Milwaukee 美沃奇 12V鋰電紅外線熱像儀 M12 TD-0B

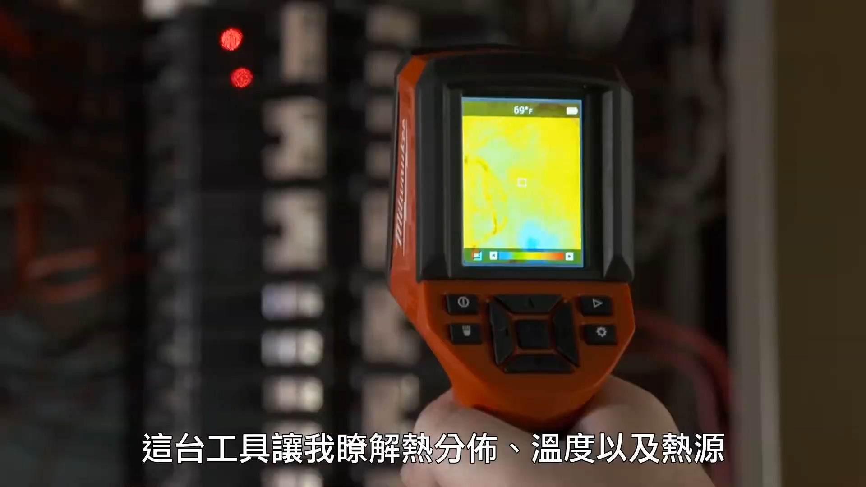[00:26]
On screen: spot 69°F
This one, I'm getting a picture of it and I'm getting a temperature and I'm getting the image of the heat source.